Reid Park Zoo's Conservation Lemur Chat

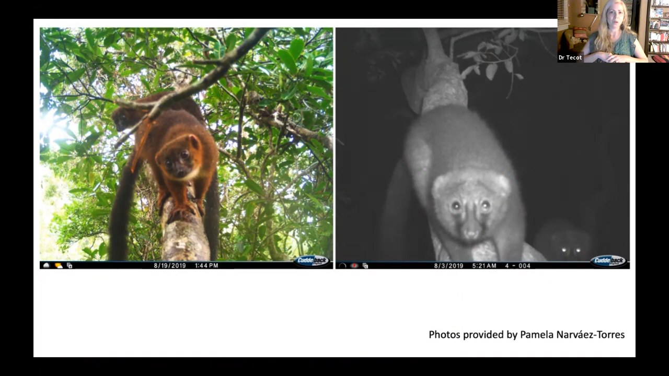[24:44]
So if you're a species that is being activated, you can put them on the ground or up in the trees. These are photos here of red-bellied lemurs from up in the trees of the site near Rana Mufan. Um, and we would like to do this in Rana Mufan, too, and combine that with face recognition so we can keep a, keep track of who's in the forest and where. This can also be used to determine the abundance of species and their population density. And these are metrics that are really critical for, um, determining the conservation status of species and developing conservation policies.